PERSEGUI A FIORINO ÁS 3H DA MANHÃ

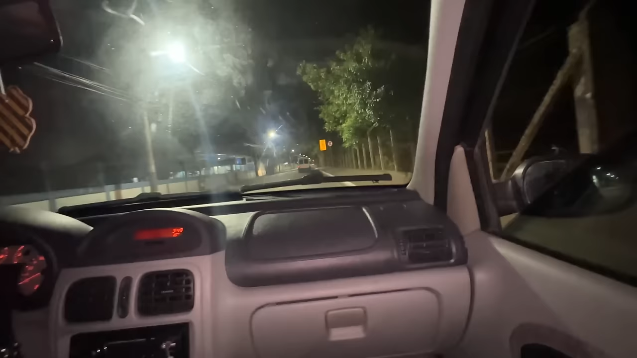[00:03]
Cara, acabamos de encontrar uma firma aqui na rua, tá ligado?
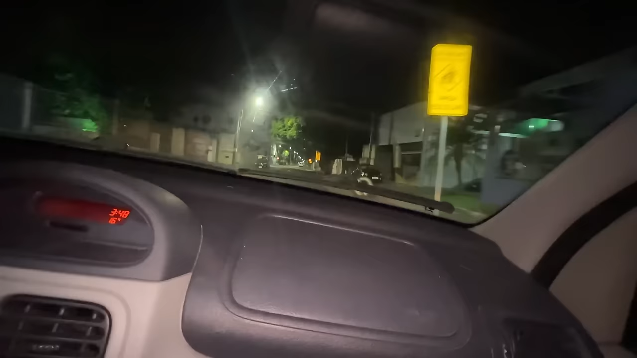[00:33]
Vai! Segue esse cara! Vai devagar! Não rampa não, mano! Pega! Uma Fiorino, velho!
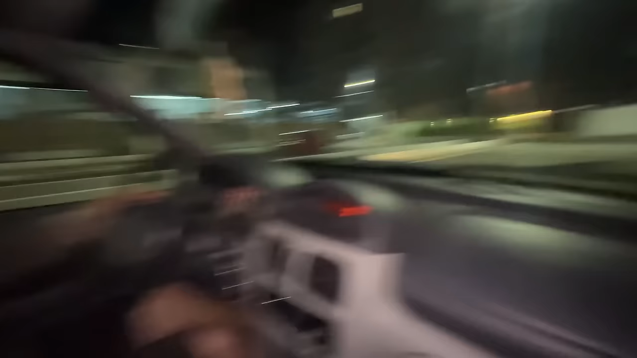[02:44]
Dá a volta. Não, cara, aqui! Vai, Nando. Acelera o carro. Porra, Nando, é pra ter dado a volta na rotatória, cara.
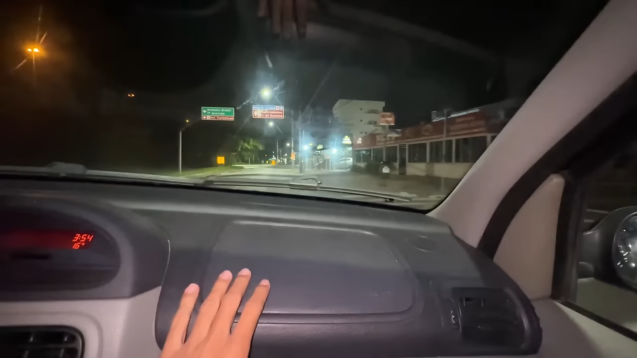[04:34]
Bora, Nana. A gente não pode perder ela de vista, mano. Vai voltar pro bairro de novo, cara. Tá voltando pro bairro, cadê, cara.
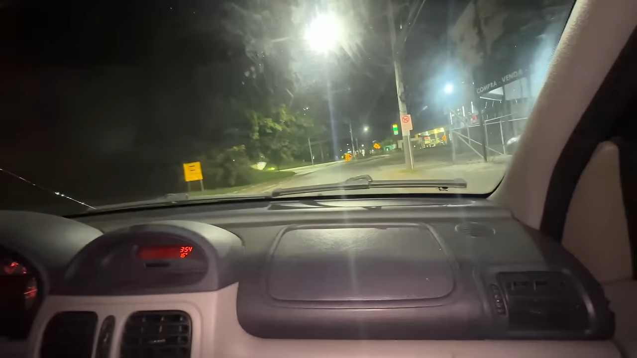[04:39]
Cadê? Sumiu. Ali, à direita. Na outra direita ali, eu acho. Aqui, ó. Ela tá voltando. Foi pro posto. Não ganhou nós. Encosta aqui na lateral, aqui. Na lateral. Aqui. Aqui, tá ótimo. Eu quero ver quem que vai sair, tá ligado? Desliga o carro. Ela viu lá,